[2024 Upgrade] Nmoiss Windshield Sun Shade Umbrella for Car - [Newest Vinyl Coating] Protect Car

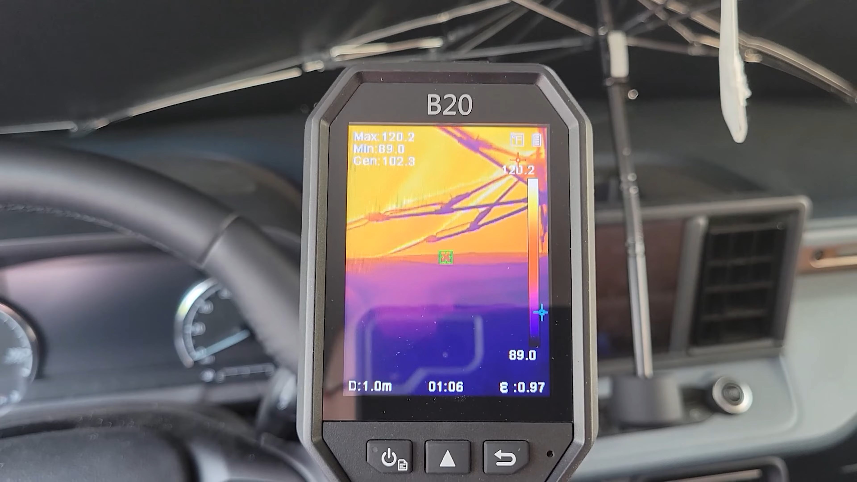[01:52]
And you can see on the top left, this sunshade at the max is getting about 117 degrees.
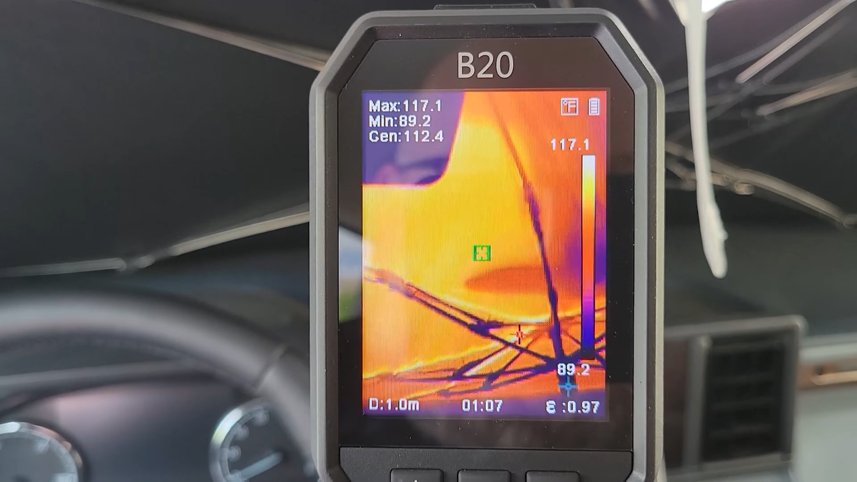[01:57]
On screen: max 117.1°F, min 89.2°F
So that is absorbing all of the heat. Make sure the dash is staying nice and cool so it's not going to be cracking. This is in the middle of the day.
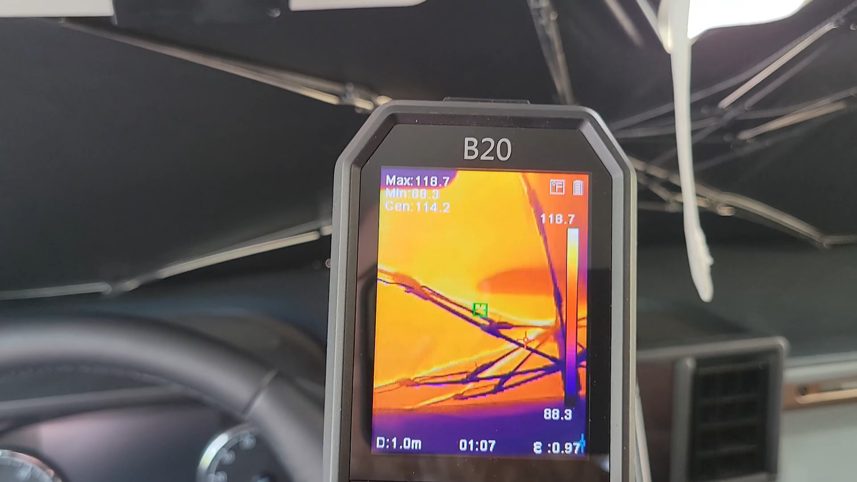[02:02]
I'm sitting in the truck. There's no air conditioning running. And it's really not that hot in here.
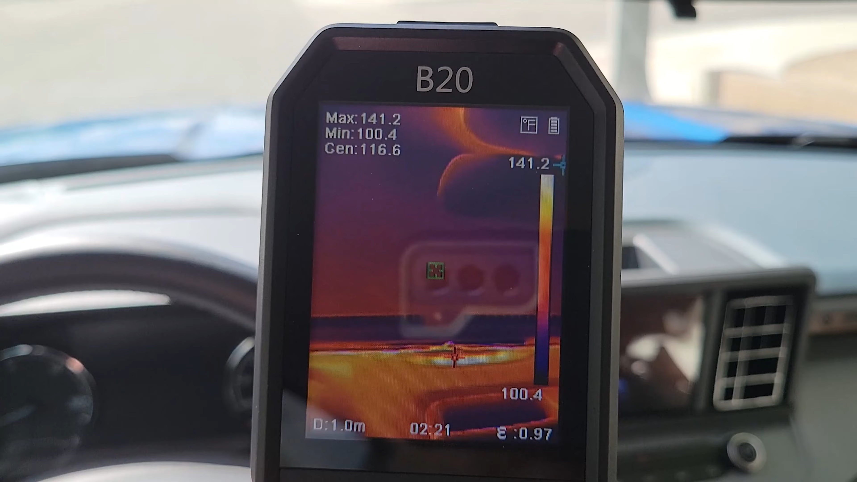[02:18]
On screen: spot 116.6°F, max 141.2°F, min 100.4°F
But if we take a look at the thermals, yeah, look at that. The dash is now about 140 degrees.
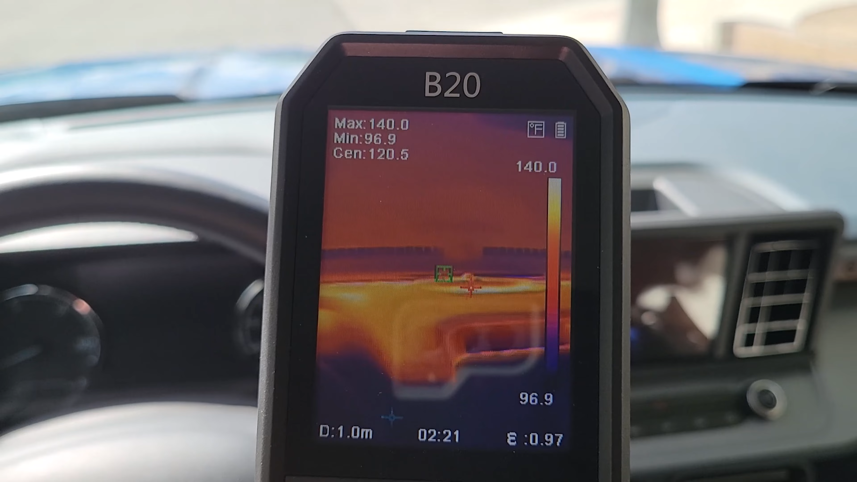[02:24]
On screen: spot 120.5°F, max 140.0°F, min 96.9°F, scale top 140.0°F, scale bottom 96.9°F
So that's going to be how you get that cracking and everything drying out. It is considerably hotter in here.